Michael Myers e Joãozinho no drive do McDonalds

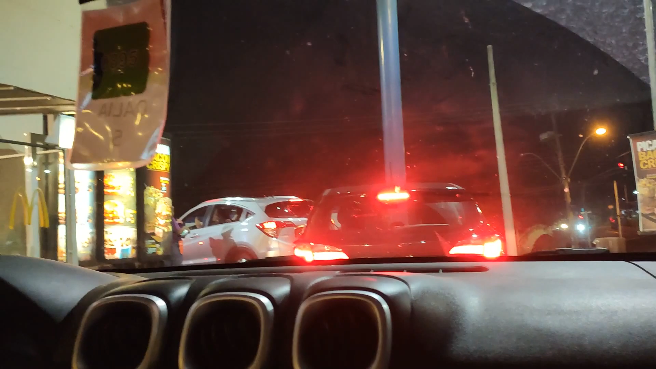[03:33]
O rosto do meu pai tá vermelho Porque é a luzinha ali do carro tá Ó deixa o rosto do meu pai vermelho
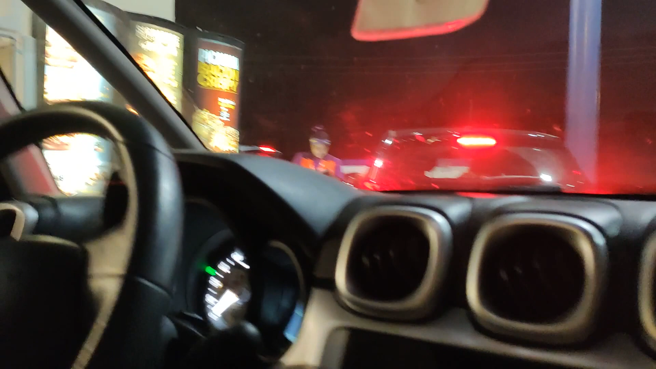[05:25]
Aquela velhinha Aquela menina Que a gente vai assustar também Eu vou ficar gravando A mulher pode achar estranha Porque uma Ela com uma máscara E a gente já tá gravando Ai meu velho Eu vou gravar essa